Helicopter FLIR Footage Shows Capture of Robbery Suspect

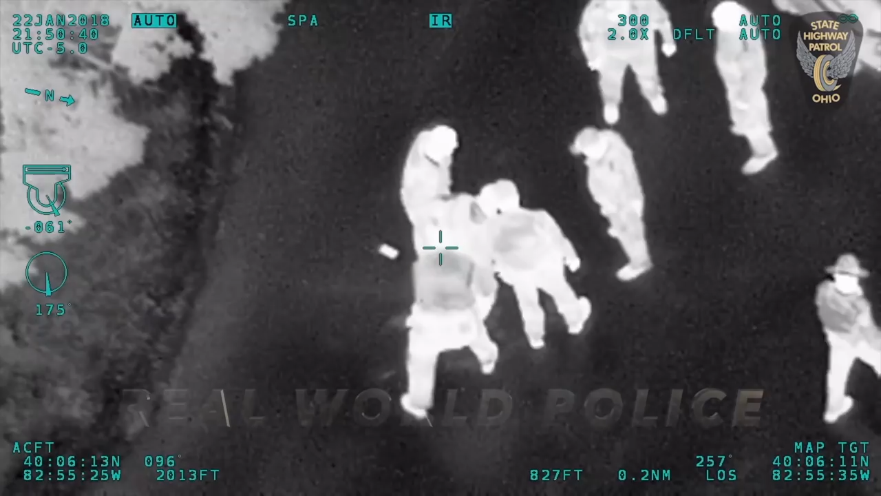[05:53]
Roger that, they've got them pinned up, and for the little log, it's going to be cruisers 22, 74, and 7 on scene.